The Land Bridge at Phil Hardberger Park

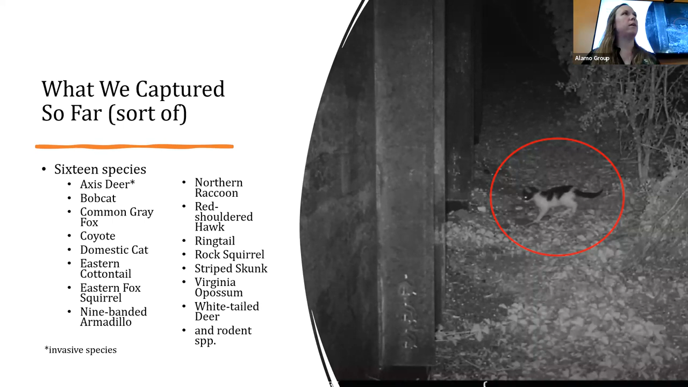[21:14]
But I will tell you that these are the species most likely to be seen and have been seen within Hardburger Park. The only thing that maybe could be on there is a porcupine, but no one's ever said they've seen one. But I just, I wouldn't be surprised if we did end up catching one.
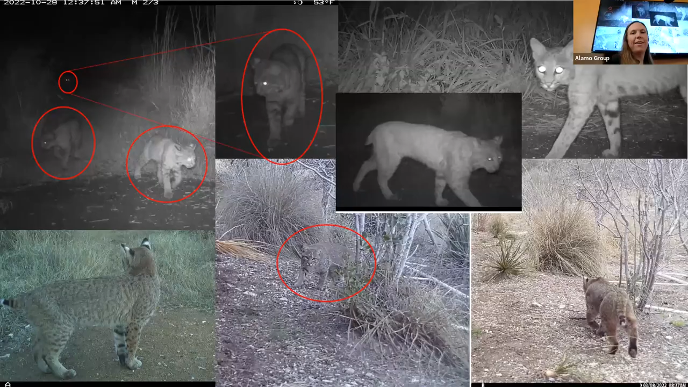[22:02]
And the beloved bobcat, I suspected we would find them a little later on in the study, but I'm not sure why I even thought that, because they've become quite habituated to human activity and are quite urbanized animals at this point. So, I think we have a good population of bobcat, and I can say that with some confidence, because we have a mama and her two cubs in that picture on the top left. And they're about of the age where she's going to be kicking them out.
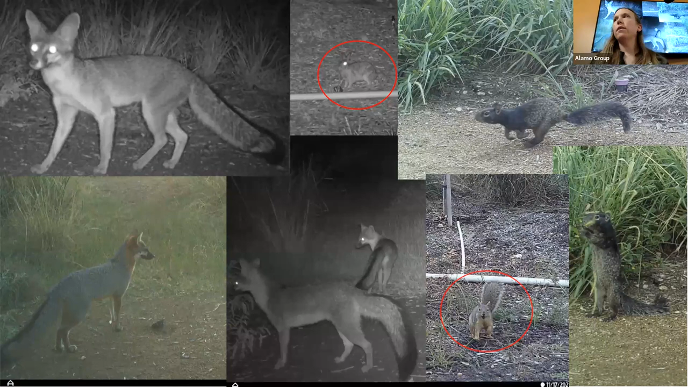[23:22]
We've got gray fox. The couple in the bottom middle, I catch on a camera most, every time I check the camera, they're on that, they're in the images at nighttime. So, I'm not sure where they live. They come up through the side of the bridge. So, that's also interesting. I don't see them necessarily crossing the bridge, but coming up through the side. So, I don't know how we're going to deal with that sort of thing. And then top middle is cottontail.
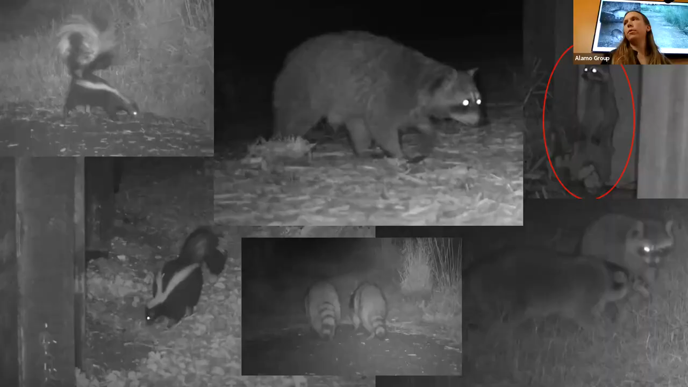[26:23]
And then the armadillo, of course, knows nothing about what's going on around there. Because it can hardly hear or see. So, it's just doing its business with grubbing. We've got skunk and raccoon. This is peat and repeat at the bottom middle. I like the fox. They're typically in a group of three. However, I've been seeing them more in a group of two. So, maybe it's a family unit that's kind of split up. But, on the bottom right is a, it looks like a domestic disturbance type of situation.
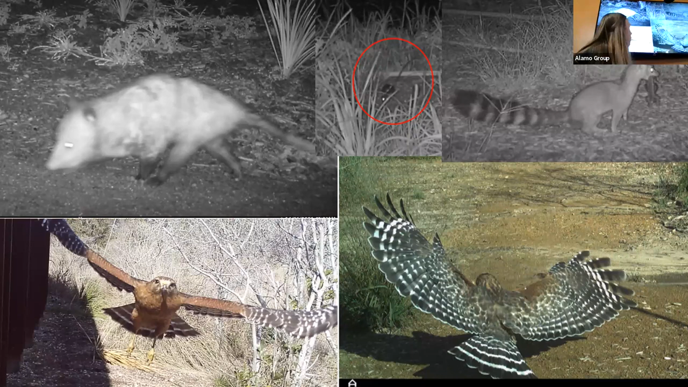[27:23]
Got some great shots of red-shouldered hawks. Yesterday, I think I saw, it was probably this pair. They're over by Volker homestead. And there was a third one, too, that flew by. But they were up in a tree together. So, I don't know if this is two individuals or the same guy. But I see them at the land bridge frequently. My favorite, Virginia opossum. You may have seen this one on the top right. It's a ringtail. And it's got a sminy-tailed lizard in its mouth. That one kind of ran the San Antonio media circuit.
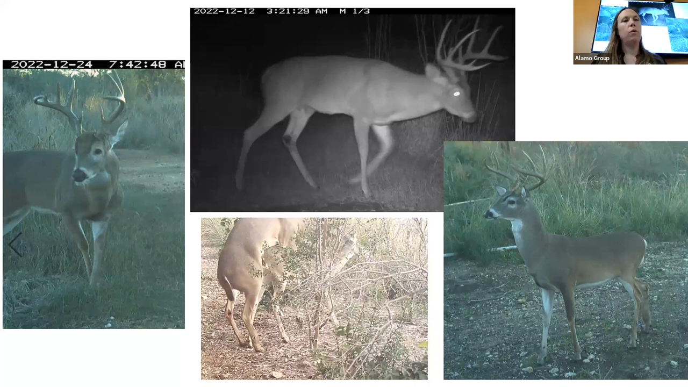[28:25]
Then we've got our primary suspects. These are the white-tailed deer. And the bottom left is the Arnold Schwarzenegger of deer within Hardburger Park. This is, these are all during rut. So, the males get really enlarged necks because they're pumping with testosterone. And looking for a mate, which is what happened in this bottom image. So, this was a series of images of him courting her. And then they mate two times.
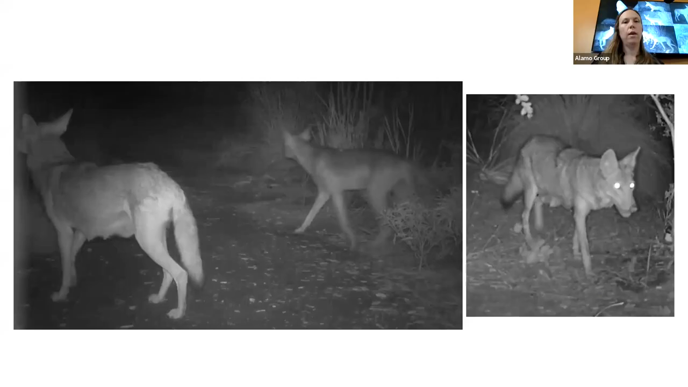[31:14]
And the bottom right, I love two. I have, like, all of them are my favorite. But just a really great picture of a coyote that stopped and posed for us. So beautiful. We've got mamas caught that are clearly nursing. We've got juveniles. So, obviously, there's mamas nursing.
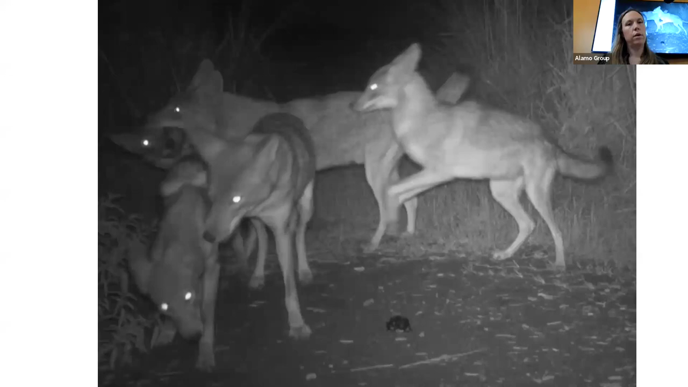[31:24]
And then the last two I'm going to share with you, or three, are of the other family. So, this is the other family. You have a different age class. These are the other juveniles. So, they're doing, they're training. This is what we call training. They're just practicing fighting like any pack of dogs, like domestic dogs do, coyotes do. So, just figuring out how to fight so they can do it in real life. But it looks very vicious.